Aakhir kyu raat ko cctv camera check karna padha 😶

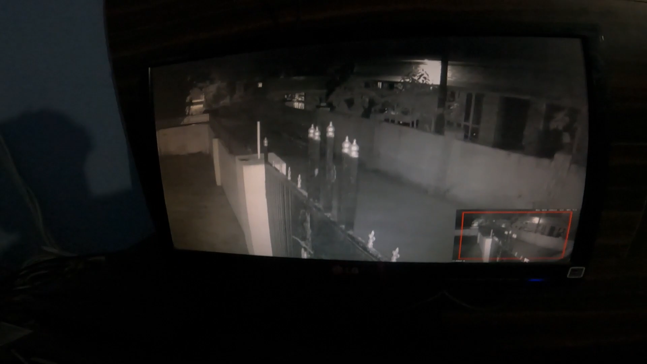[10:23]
टाइम लगेगा भी दिखना, थोड़ा आगे करना। ये अभी आया गेट से बाहर, ठीक है मेरा बड़ा भाई, और यहाँ पे ना देखो दो तीन ये सांड है इधर, यहाँ बड़े बड़े सांड, एक छोटा सा सांड भी था, ये ऐसे भगा ना भाई गोली चोट, और तुम ना सांड देखो वो
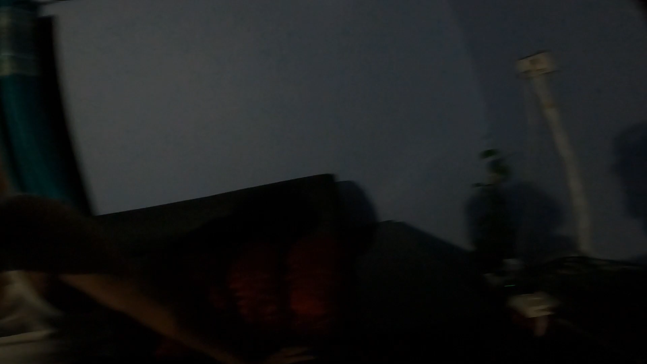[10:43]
साइड ये देख के हाँ।
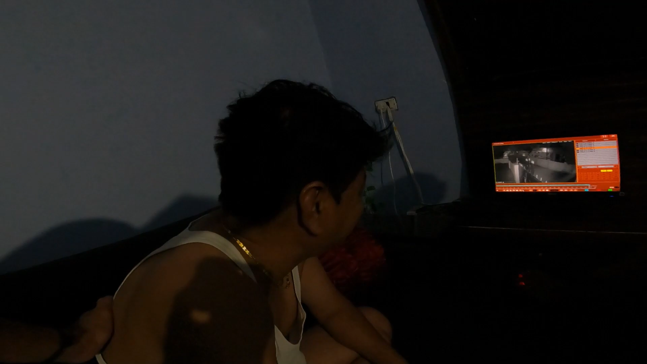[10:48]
देखो अगर तुम लोगों ने ढंग से नहीं देखी होगी ओ देख चल चल
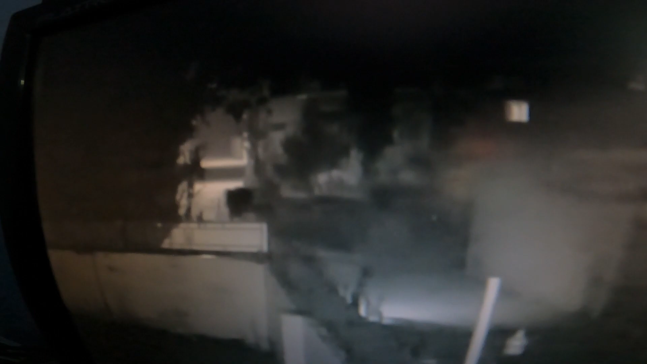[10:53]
ये एक एक ये रहा देखो, ये निकलेगा मैं ये साइड से, वो बेचारा रास्ता भूल गया था खबर तबड़ में, और ये मम्मी और ये पापा ये दोनों ऐसे वहां से देख रहे थे।